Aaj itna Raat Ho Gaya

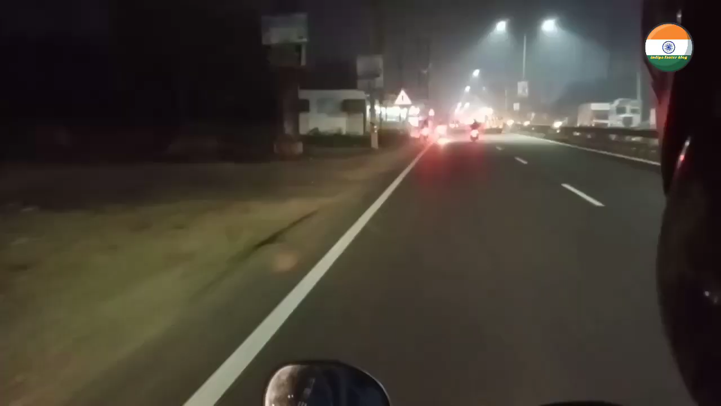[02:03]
इसा हम पूर्श जा रहों पे काफी रात हो गया है थो सारे पे हो पूर करते है पूर्श तो चलिए हम आपको रूप ले चलते हैं
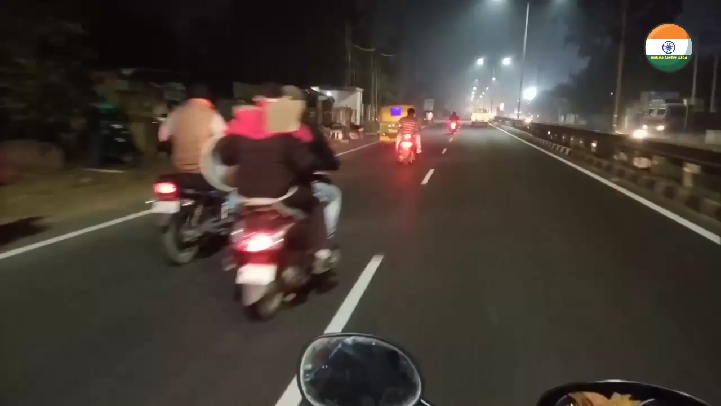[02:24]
कि अब देख सकते हैं इतना रात को भी इतना गारी चल रहा है यह देखें बहुत सारा जो है गारी चल रहा है अभी भी